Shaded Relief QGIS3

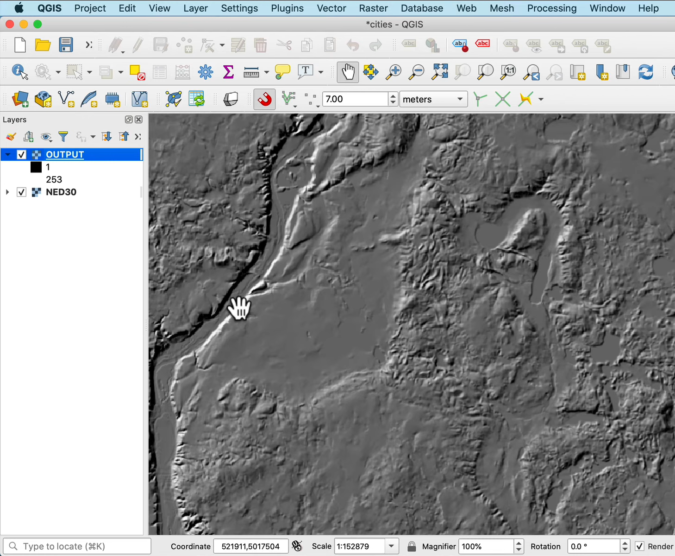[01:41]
and the apparent illumination of these northwest facing faces or facets,
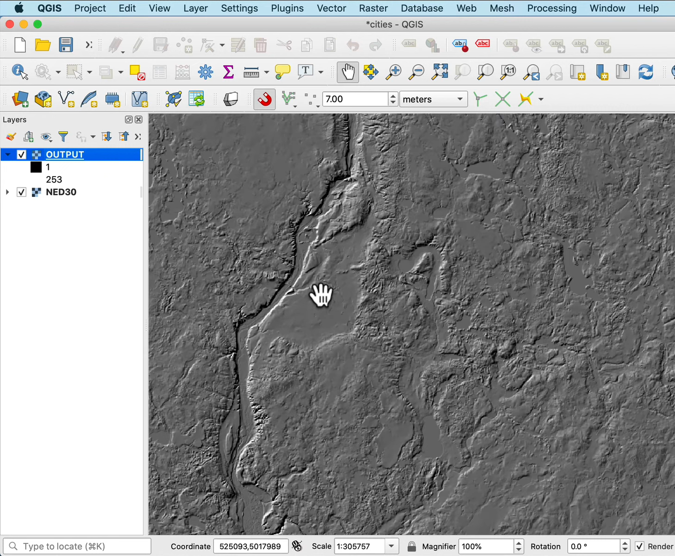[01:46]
and then the shadows cast on the southeast side, conversely.